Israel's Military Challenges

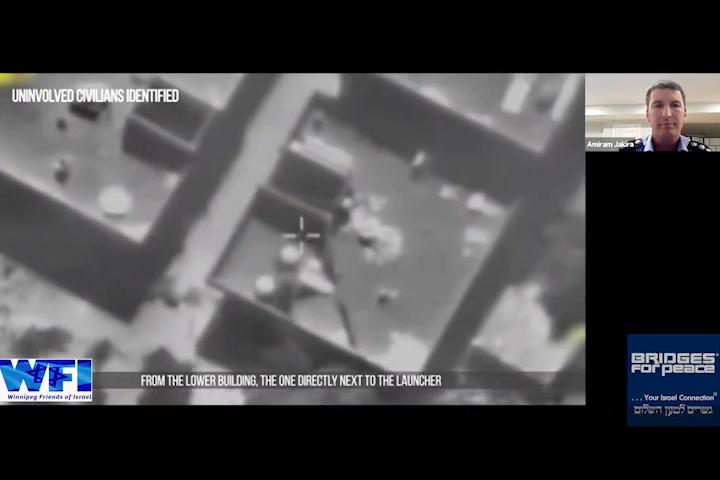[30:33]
אנחנו רואים פינוי. אוקיי, אנשים רצים אחוז, אנחנו יכולים לקרוש. אוקיי. הנה, מישהו רץ לקרוא להם, אנחנו רואים כבר שניים לפחות רצו החוצה יחד איתו. יש, היה פינוי עכשיו של אנשים, זהו.
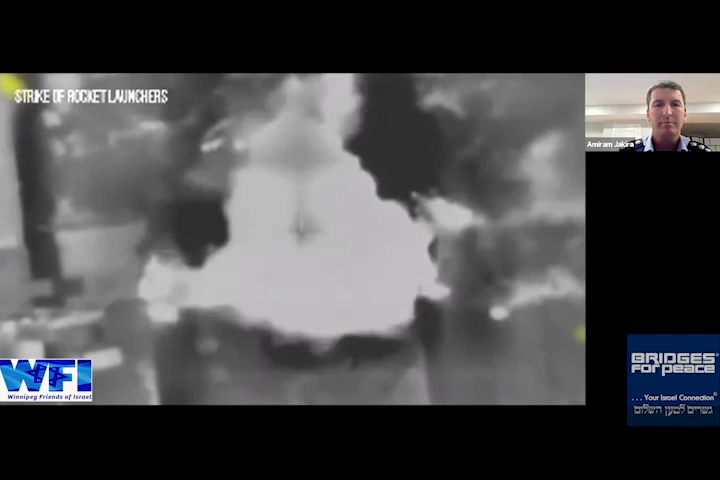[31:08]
אז האם שם פיצוצי משנה רציניים, נכון דמרי? נכון מאוד.